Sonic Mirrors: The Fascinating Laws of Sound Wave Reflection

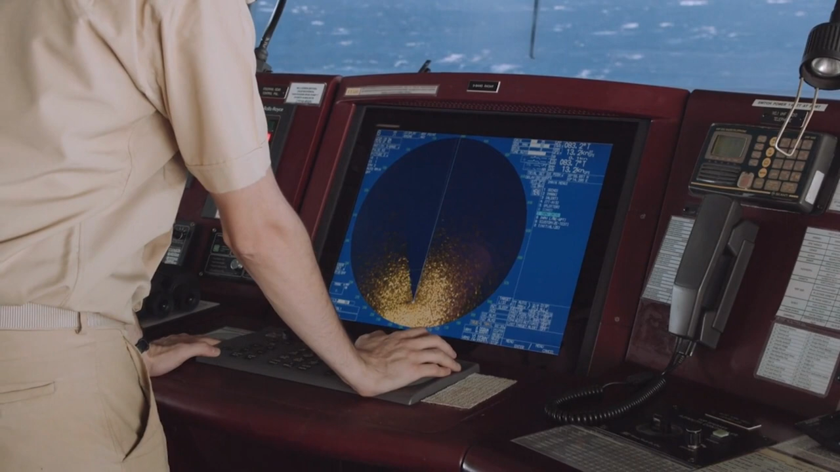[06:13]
And the best way to do this is with a computer. Because it can be very difficult to analyze those echoes with our own ears.
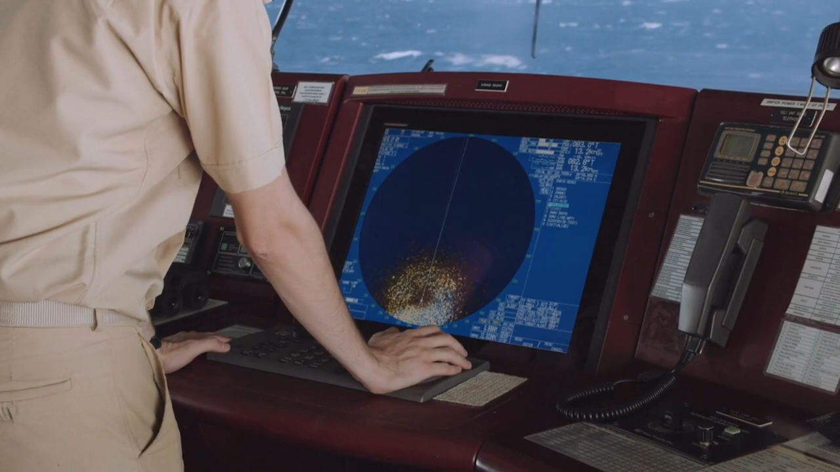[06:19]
This is given a special name when we use sound waves or echoes to navigate.